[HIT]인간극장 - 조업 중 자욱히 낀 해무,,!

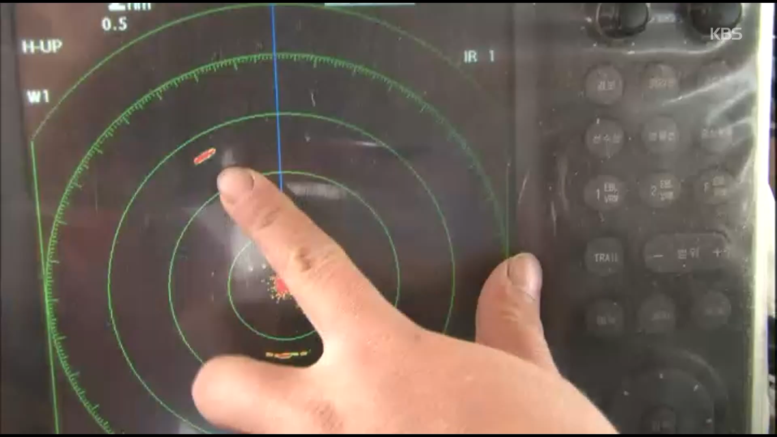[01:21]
여기가 배가 지금 이 위치에 있다는 뜻입니다. 저희는 어디 있나요? 저희가 여기. 저희 거리가 얼마나 돼요?